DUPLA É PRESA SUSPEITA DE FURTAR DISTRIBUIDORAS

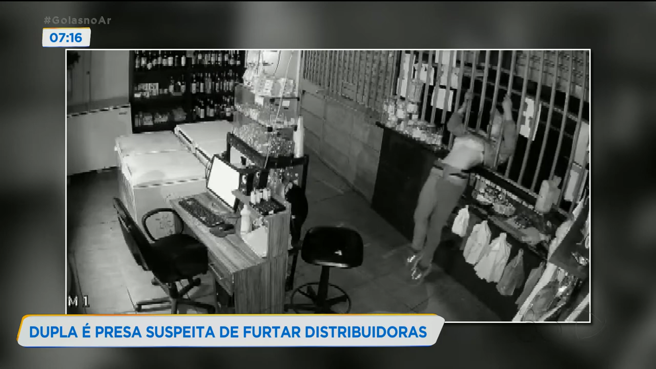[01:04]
Nessa distribuidora do setor Pedro Ludovico, Alex Barbosa consegue passar pelo espaço apertado, onde os clientes são atendidos. O bandido vai direto para a gaveta do caixa. Depois de pegar o que quer, ele sai pelo mesmo lugar que entrou.
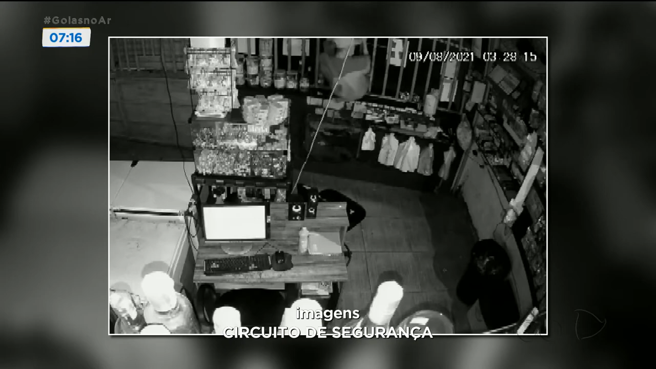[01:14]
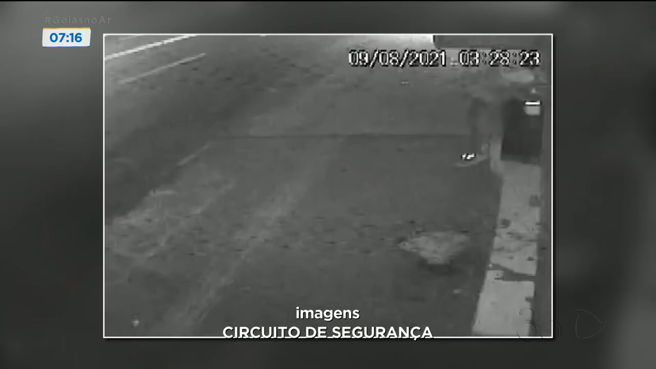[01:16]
Nessa outra câmera, é possível ver que Alex, nesse caso, agiu sozinho.
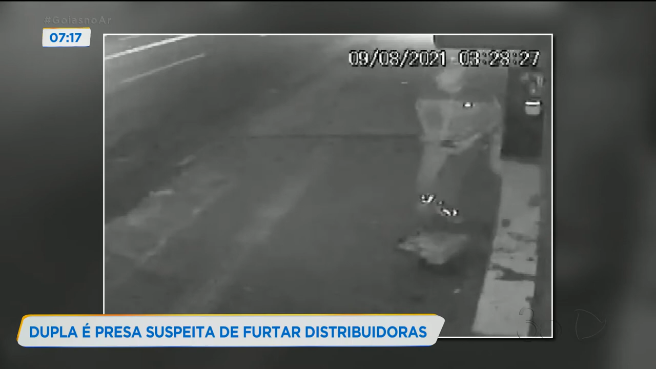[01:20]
Ele pega tudo que furtou da distribuidora e coloca em uma mochila e vai embora. Nas outras ações, Alex já aparece com o comparsa Cristiano Ramon.
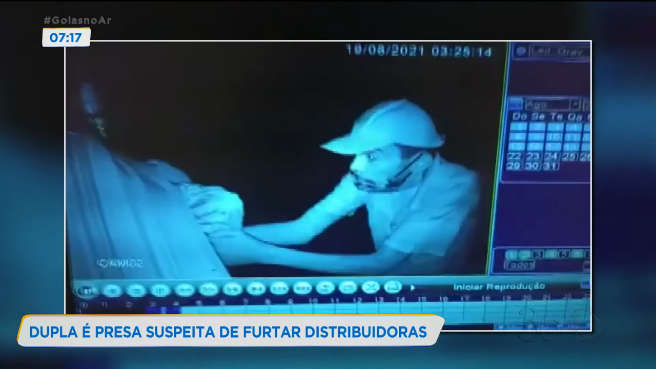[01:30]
Aqui, a dupla arromba o portão de uma distribuidora do Parque das Laranjeiras.
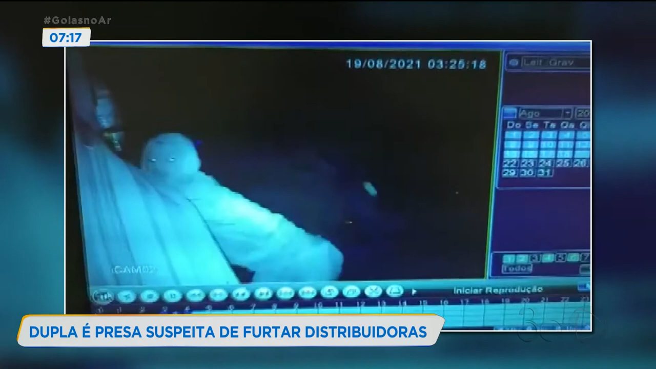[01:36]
Olha, só nessa distribuidora aqui, que fica a poucos metros da delegacia,